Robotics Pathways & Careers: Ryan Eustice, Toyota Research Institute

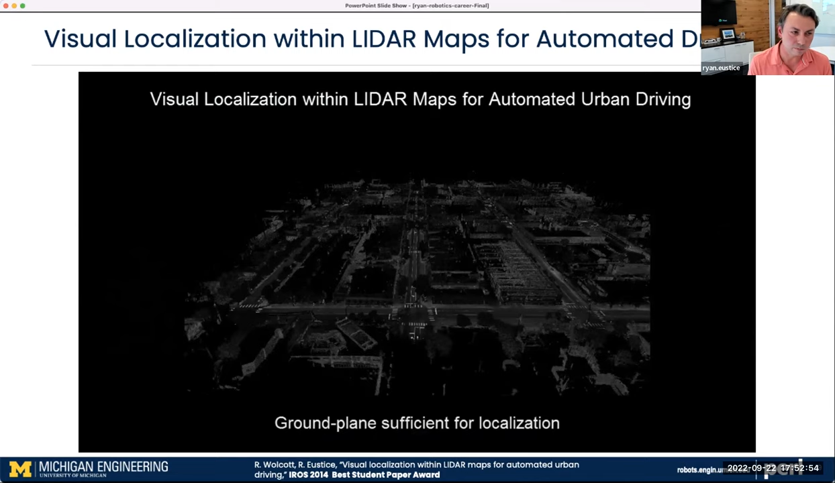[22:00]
And so if we look at the ground plane, we see that we can actually pick up the road paint that's there, as well as, you know, streaks from like tar on the road and things like that. So it becomes an observable signal.
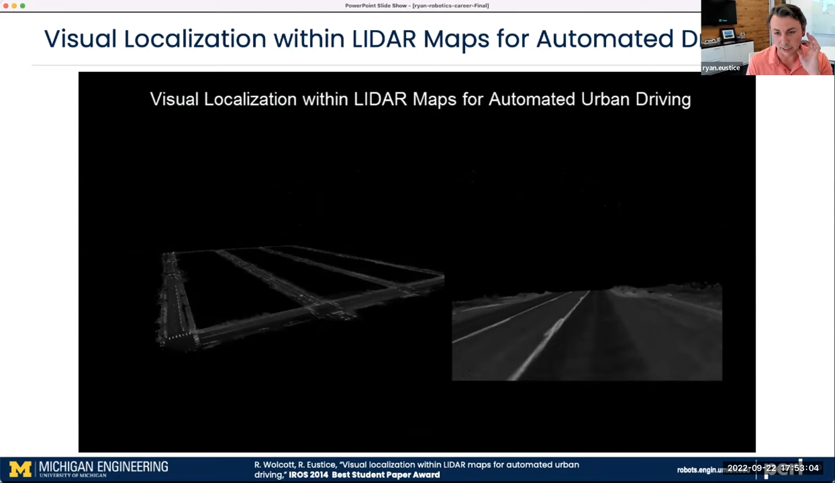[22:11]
And so what the idea we had here is like, well, if we have this map and if we have an idea of where we are on the map,
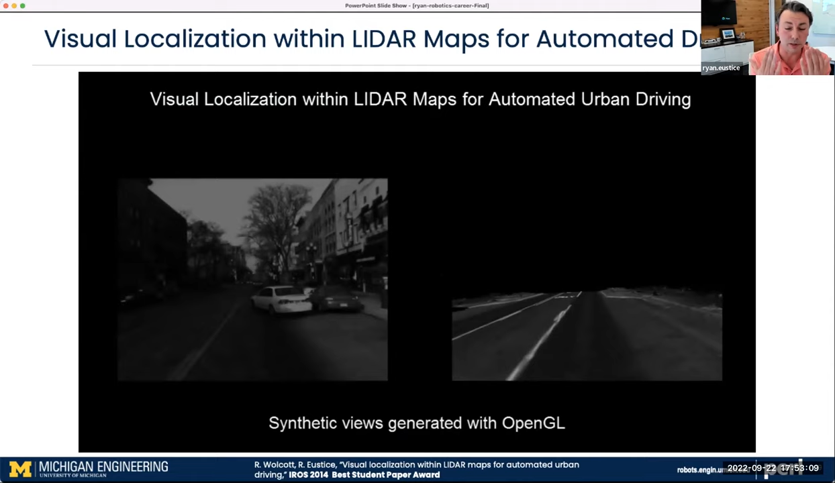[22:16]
we should be able to back project what we would expect to see from our point of view, right?
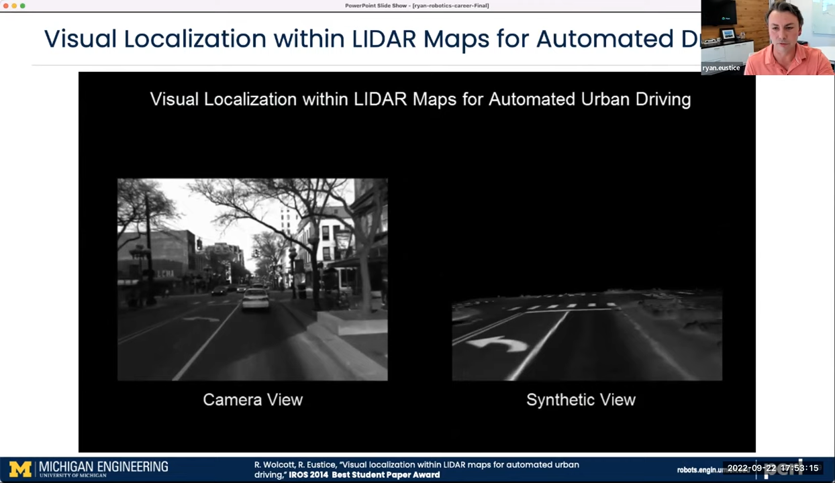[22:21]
And so we see on the right is a synthetic view coming from where we think we are on the map derived from LIDAR. On the left is what we see then observationally from our optical camera.
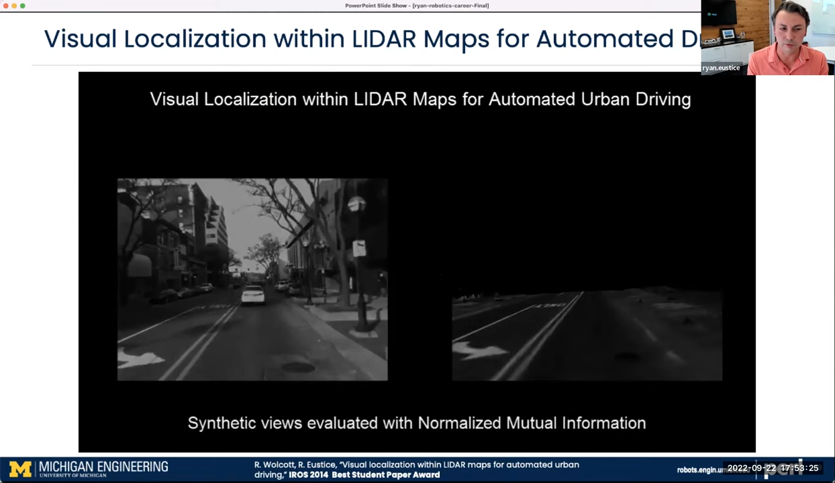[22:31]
And now we're going to use a normalized mutual information score to basically allow us to overlay and do the matching association with that. So in this video, you're going to, you'll see basically how we approach this
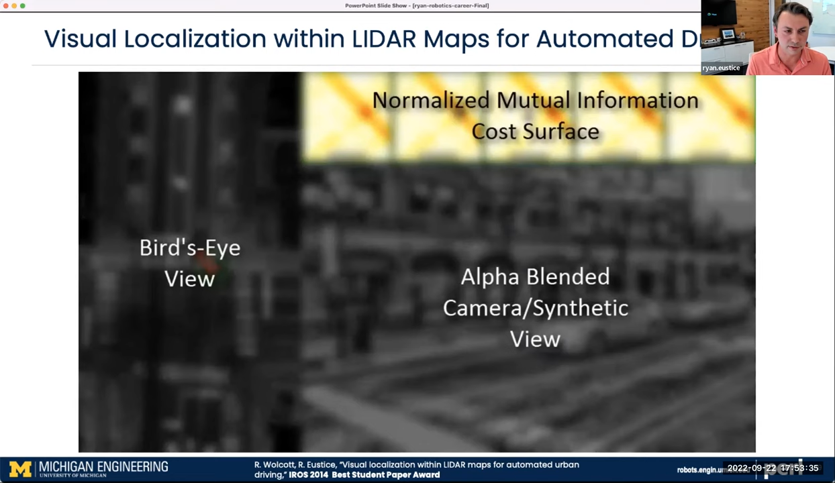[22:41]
as this kind of a search and configuration space of X, Y, you know, for the robot pose, as well as yaw orientation.
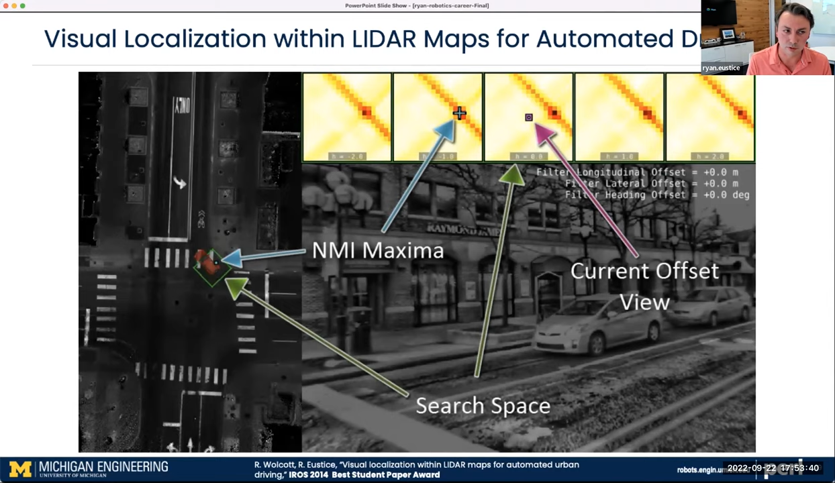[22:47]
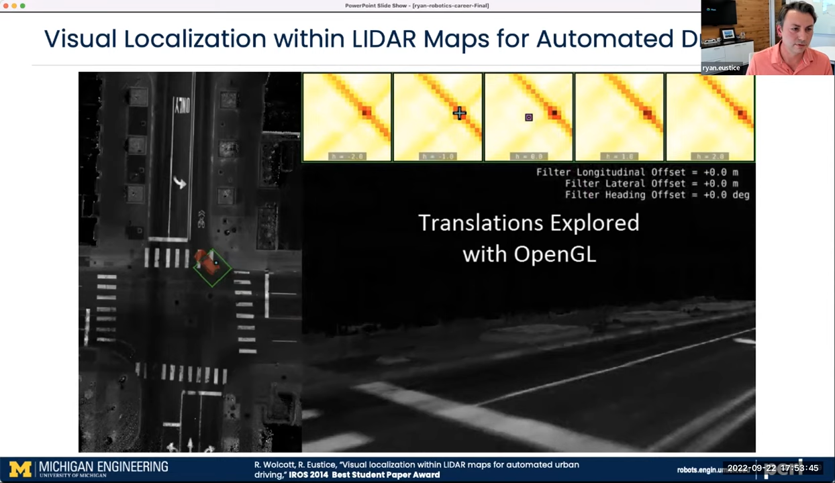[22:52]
So over here, we're just showing you what some of the perturbations look like in this configuration space. And here we're exploiting the fact of using image warps to come for the yaw. And so now what you're seeing here is actually an overlay of the optical camera imagery on top of the LIDAR imagery.
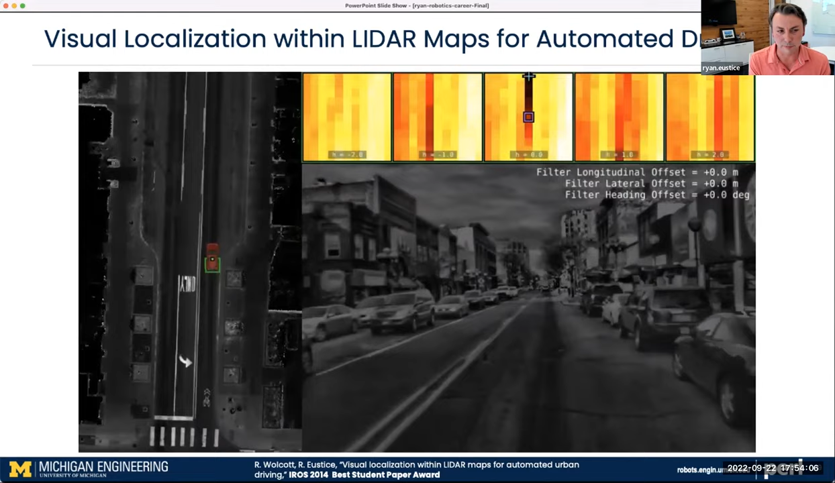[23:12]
And what you can notice is just how accurately aligned they are, which shows you the level of resolution that we're able to obtain in terms of the robot's pose,
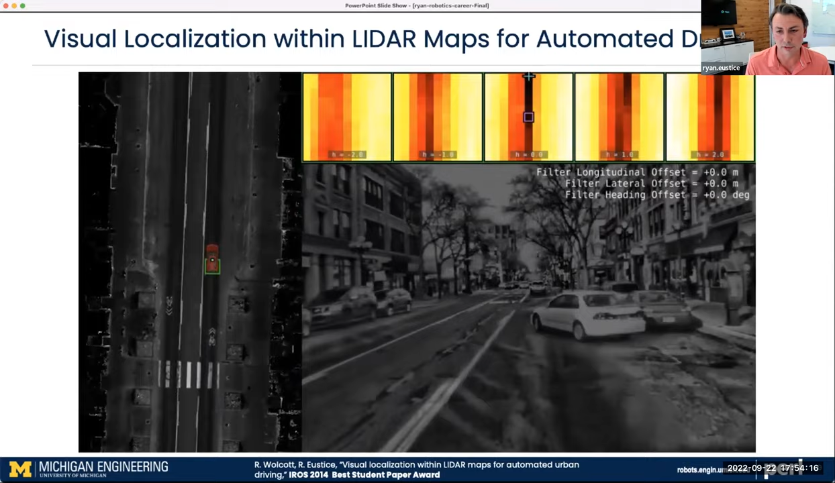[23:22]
be able to localize it, you know, to kind of five centimeter level precision at any given time. But again, just using a low cost camera sensor predicated
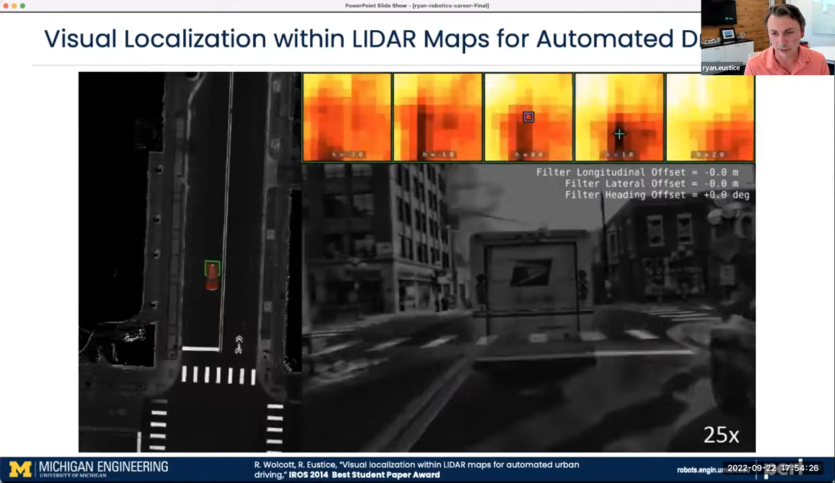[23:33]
on the fact we already had a high definition reflective kind of LIDAR map for this.